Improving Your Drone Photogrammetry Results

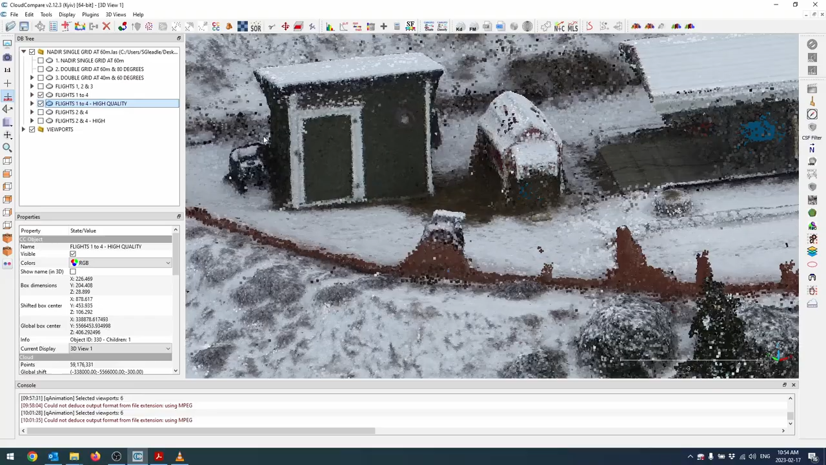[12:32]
Just the overall quality, there's less noise. It's just a real real significant improvement under high. Okay let's talk about accuracy of vertical faces.
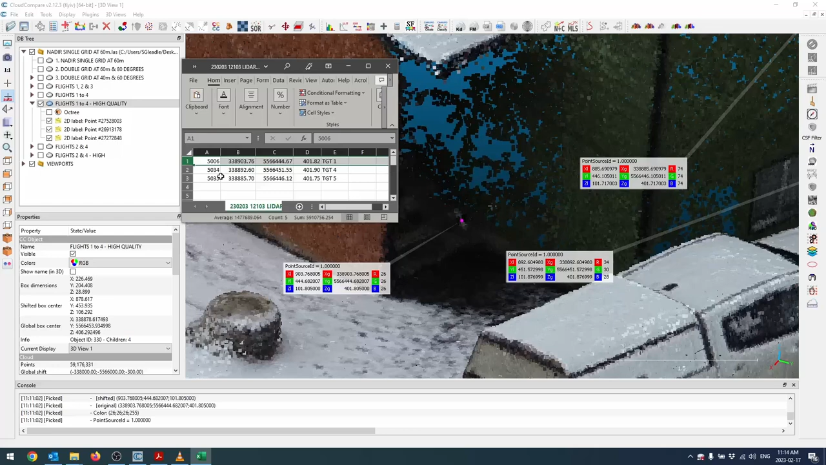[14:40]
So these are going to be accurate to a few mils. But of course we're just picking points here. I'm not like if I pick this point again I may or may not pick the same point. I'm just kind of roughly eyeing up where I can see a black square and a white square and picking the intersection of all those four squares. In the best possible situation it would be centimeter accuracy. If I get anything under five centimeters I'm going to be happy here. So let's start off with target one.
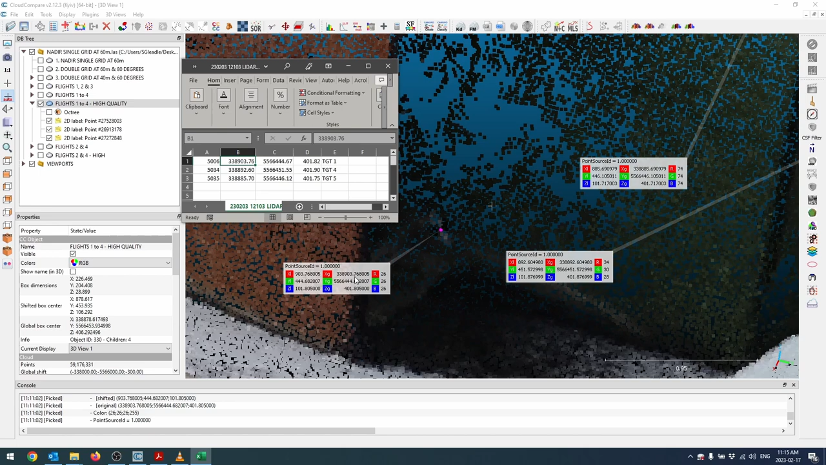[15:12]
So our easting ends in 0.76 so I'm a centimeter off in the easting. Point a centimeter off in the northing and round that up to a one a centimeter off in the elevation.
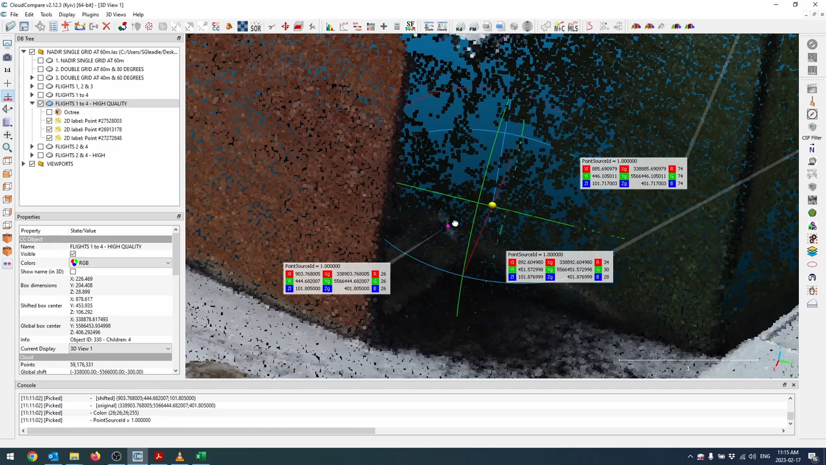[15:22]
So that's actually pretty shocking how well that worked very shocking how well that worked out considering
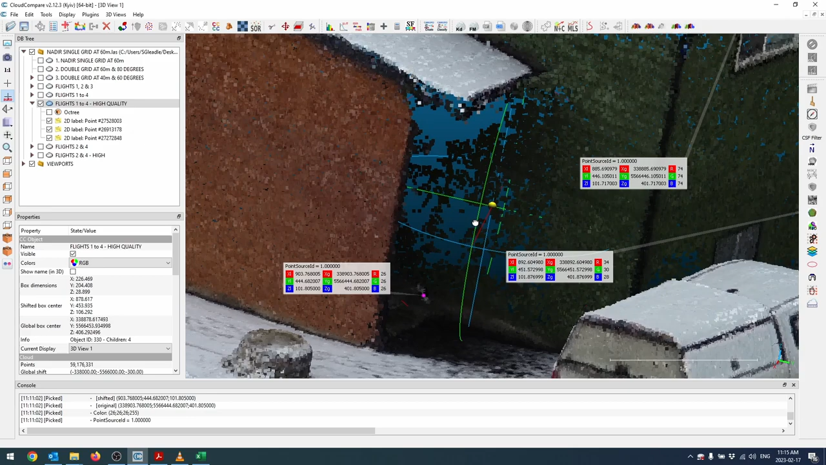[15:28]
it's actually underneath this roof here. Okay let's take a look at the next one.
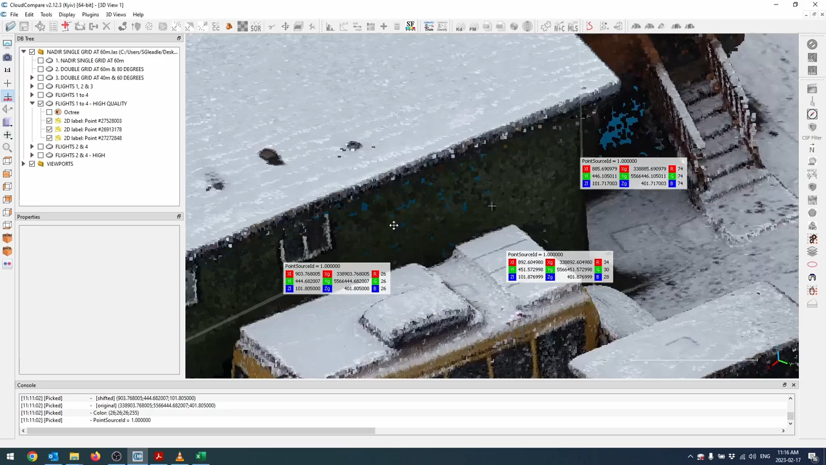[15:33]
I believe this is target four over here. So this one is a bit easier.
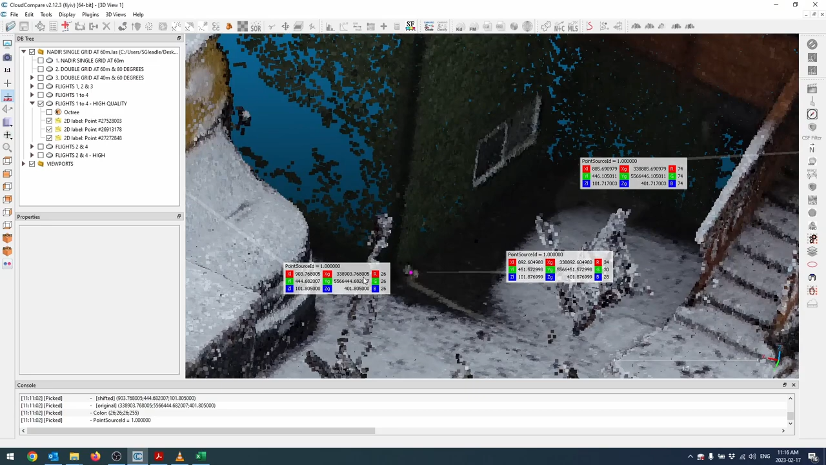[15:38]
It's uh it's still underneath the roof up here but it's a lot more out in the open just for full transparency.
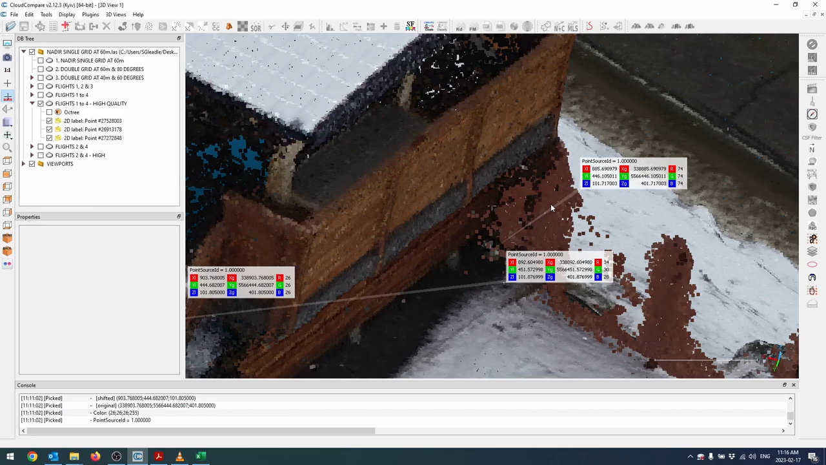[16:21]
I'm actually shocked. You can see there is a lot of noise here which is very it's absolutely expected.
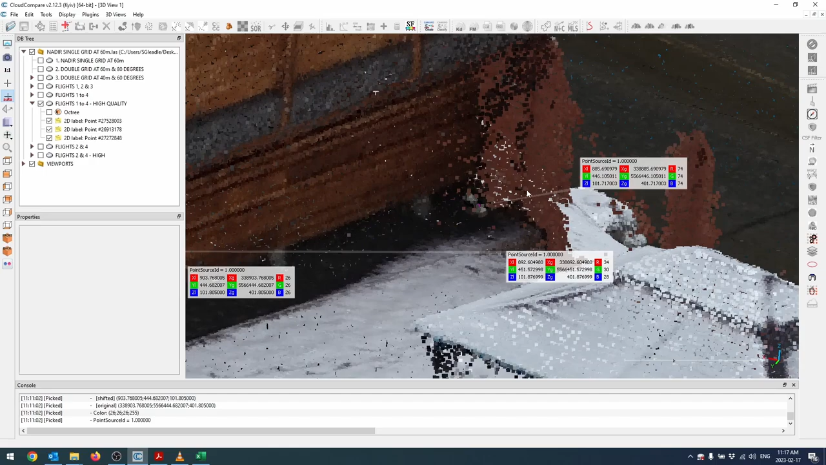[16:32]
It was still able to map the ground here which is pretty amazing but not only that and map the target. So we're able to do a little comparison here. I'm actually pretty shocked it even picked it up. So this is target five. So easting ends in 7.0 so we're one centimeter off in the easting. Northing ends in 1.2 round up to 1.1 one centimeter off in the northing and the elevation ends in 7.5 so 7.2 so three centimeters off in the elevation.
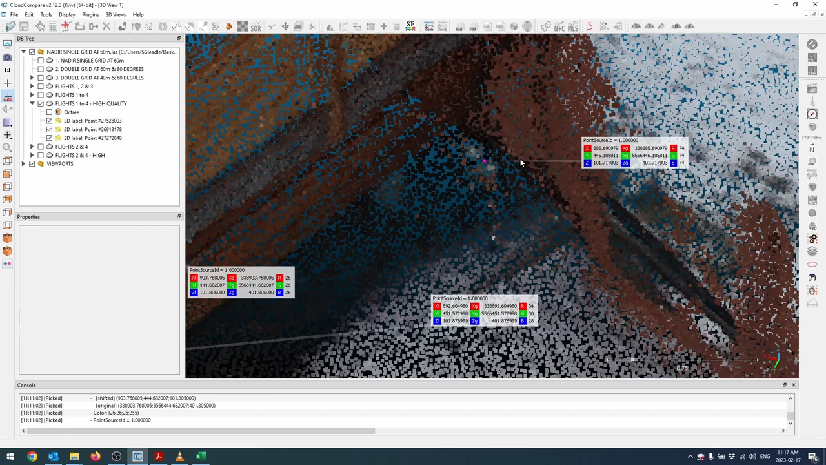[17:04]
So based on these three targets alone we could say our accuracy is hovering around
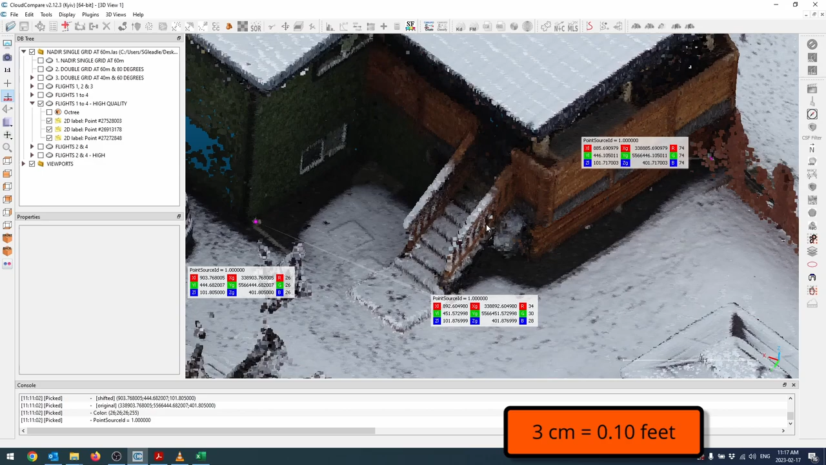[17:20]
three centimeters horizontally three centimeters vertically for our vertical faces which is very good considering this is photogrammetry. And as one last way of doing a bit of ground truthing
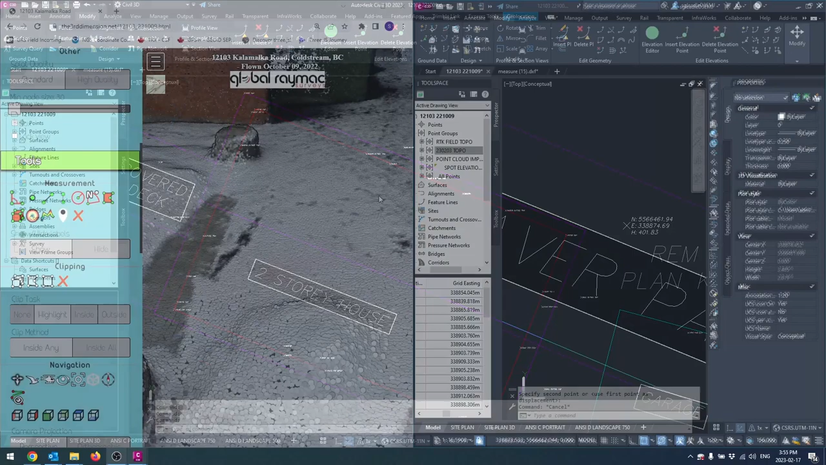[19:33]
I'm perfectly happy with for this application And for my one last check just to make sure my verticals turned out. Okay I'm going to do a bit of a comparison Between I took some uh,
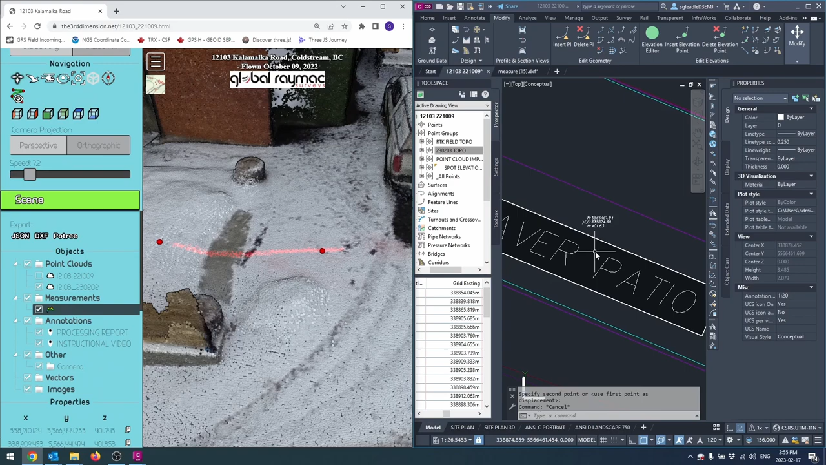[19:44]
let's see I took some reflector less shots just on the ground. So this one was just on the concrete surface right around here So i'm going to run a quick profile So i'd say it's right about there if I look at my zed value i'm four one point five eight
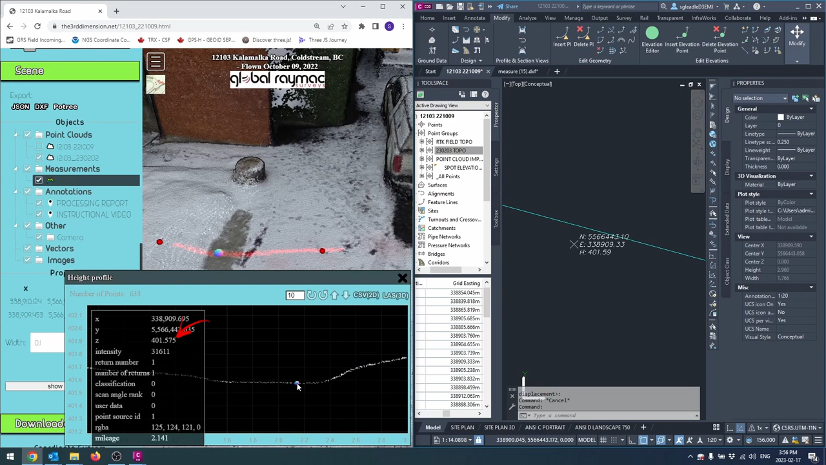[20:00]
With a bit of fluctuation and my total station shot was For one point five nine, so it's a centimeter off there,
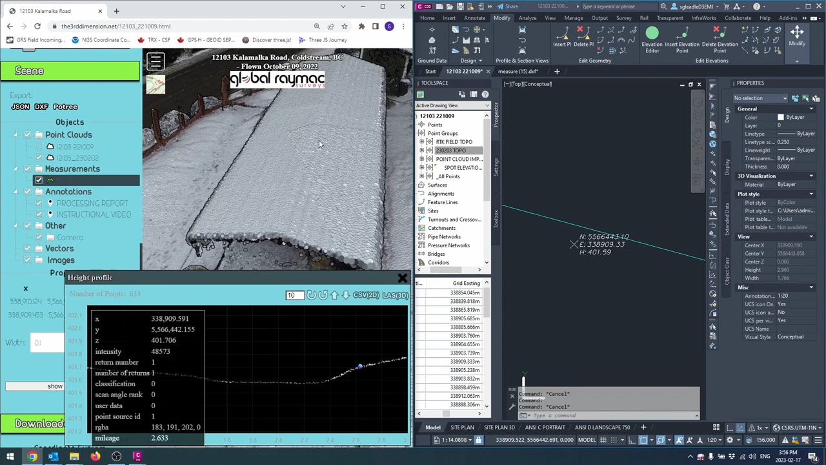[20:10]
which is kind of what I expected I also took a shot
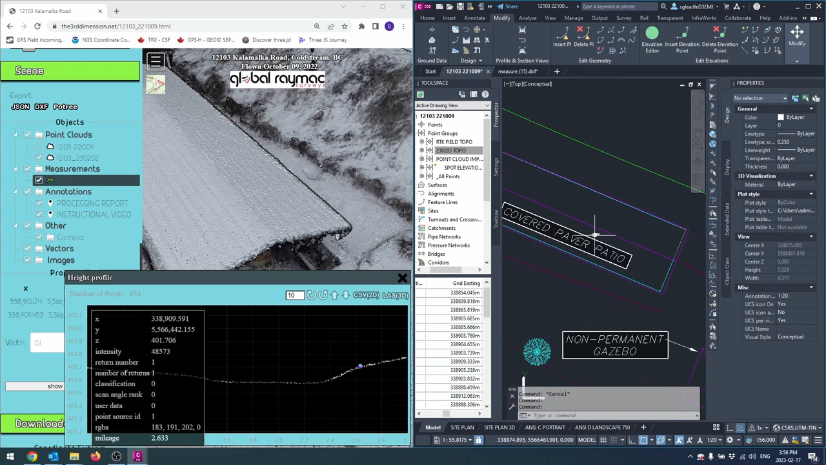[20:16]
On the concrete pad under this This patio in here let's close that up
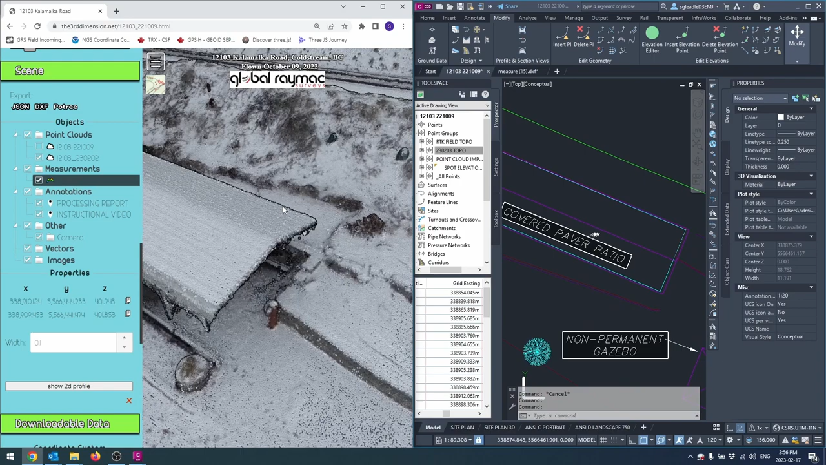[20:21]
And I did this because I knew it was going to have a hell of a time Defining or sorry